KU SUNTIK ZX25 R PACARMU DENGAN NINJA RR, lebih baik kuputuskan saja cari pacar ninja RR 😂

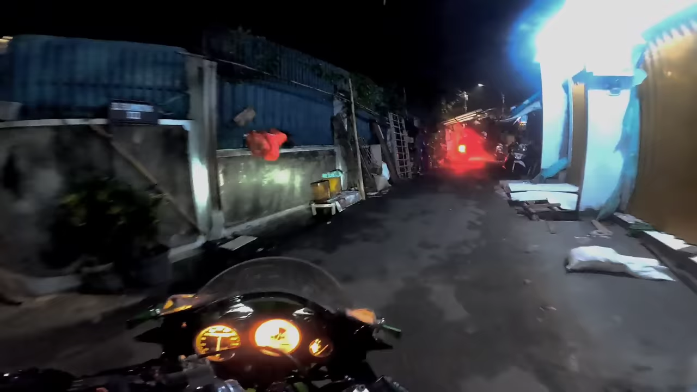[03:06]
Makanya kita mampir ke Techno dulu guys ya, ini udah mau sampai.
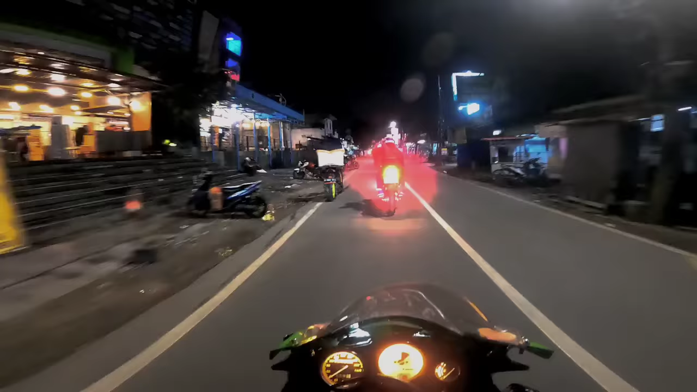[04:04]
Nah nanti bakal gue spill apa aja yang dimodif dari motor Bang Parpenoli.
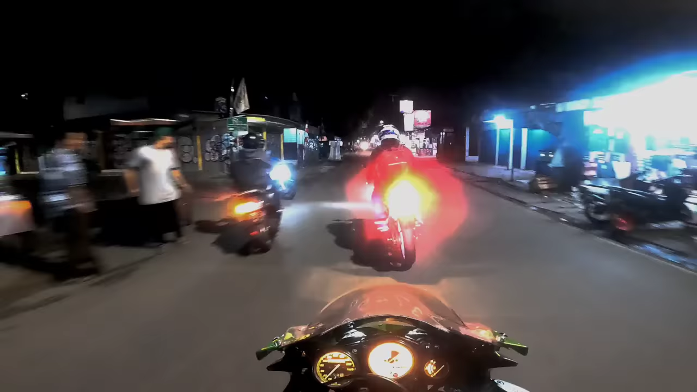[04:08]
Sekarang udah ada remnya, no udah berani ngebut. Tadinya kan kalau ngebut cuma kalau di track doang gitu kan ya. Sekarang mah di jalan biasa juga udah lumayan gaskuy gitu, nggak sepelan kayak kemarin apa tadi gitu, iya kan. Speedo udah diganti, stang udah diganti, terus apa lagi, segitiga sama steering damper. Ah pokoknya udah ganteng motornya Bang Parpenoli sekarang, cockpitnya tinggal mempercantik warna cat kali,
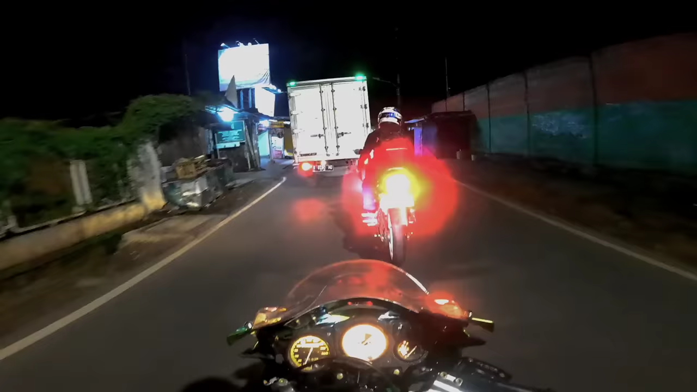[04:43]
itu motor udah bagus banget asli.
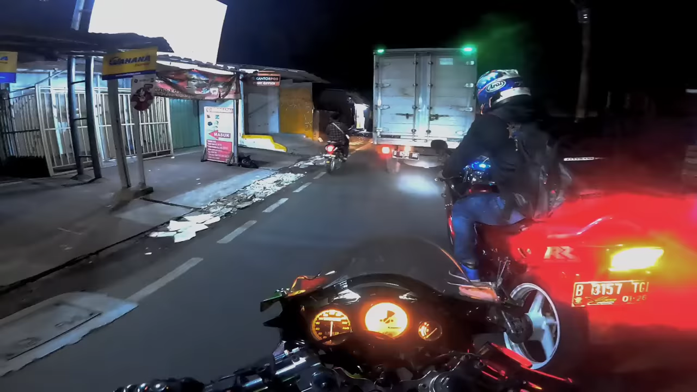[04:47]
Nah, sekarang kita mau nyerang ke Sudirman, coy.
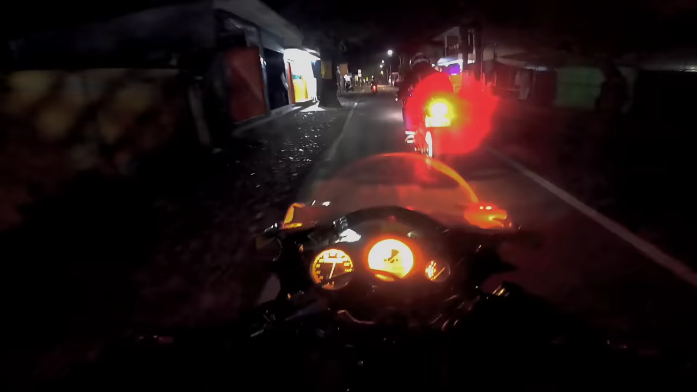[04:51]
Anjay. Banyak oli samping, anjir. Motor gue jadi berbet. Gak apa-apa coy, makin banyak kali samping makin aman, walaupun busi nanti cepet mati juga ya. Kiri bang.
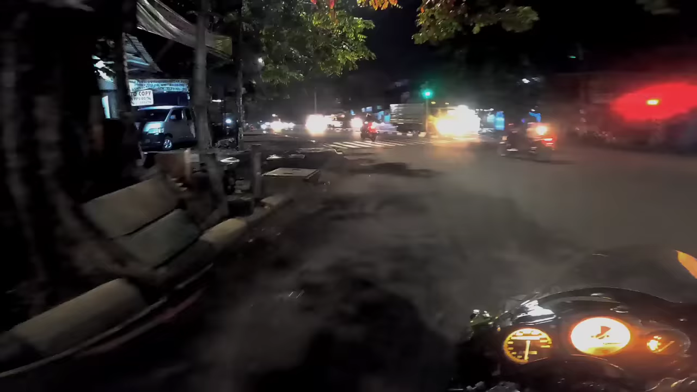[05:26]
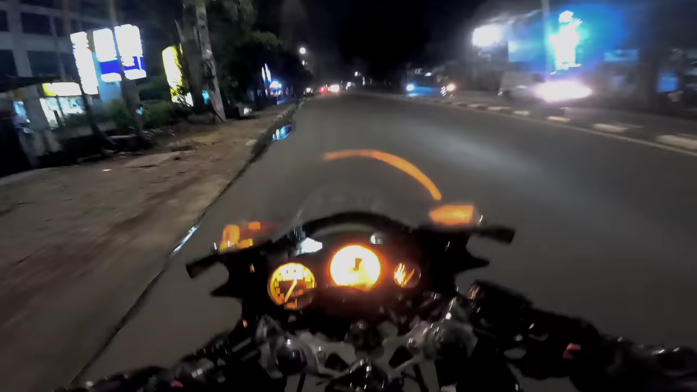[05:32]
Motor gua mundur coy, berebet anjir. Oke coy, kita lanjut kalau sudah di ini aja. Sudah di Sudirman coy ya. Oke guys, kita sudah di Sudirman nih guys ya. Anjay.
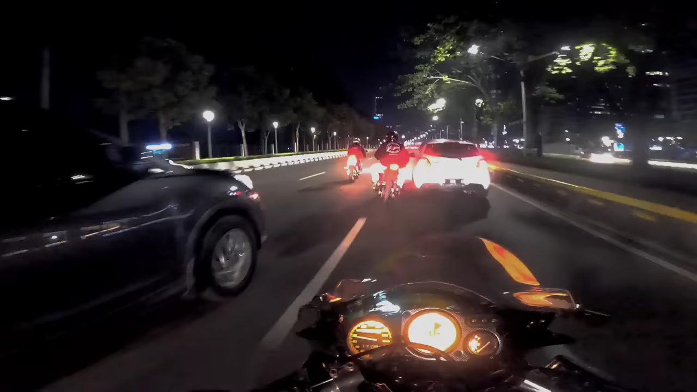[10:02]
Tungguin, guys. Anjay. Gaya banget di jalan setengahnya di belakang gua.